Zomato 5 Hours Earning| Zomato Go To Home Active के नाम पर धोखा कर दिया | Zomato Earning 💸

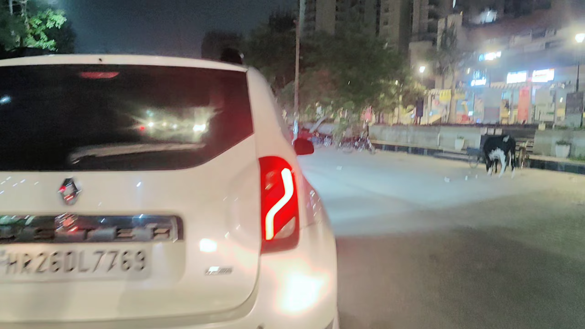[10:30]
अब क्या कर रहा है गाड़ी वाला यार, डस्टर वाला, लेफ्ट राइट पागल ही दिखा यार, बिना इंडिकेटर के मोड़े जा रहा है। पहुँच चुके हैं ड्रॉप लोकेशन पे, और भाई समझ नहीं आ रहा एड्रेस का सीन क्या है।